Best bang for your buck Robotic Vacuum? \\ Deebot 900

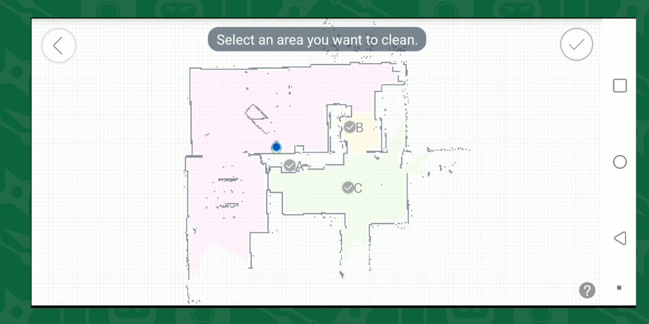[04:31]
You can also do an area clean where it breaks down your room into separate areas. So if you have an open plan, you can select the kitchen or living room or whatever other room is
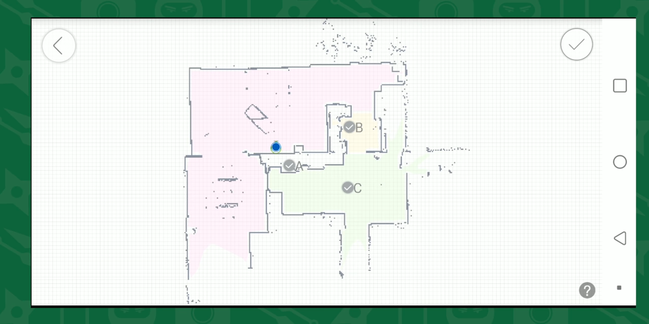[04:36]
in that area and it'll just clean that one specific room and then head back to the base. During the clean, it's using its sensors and body to find its way around the room.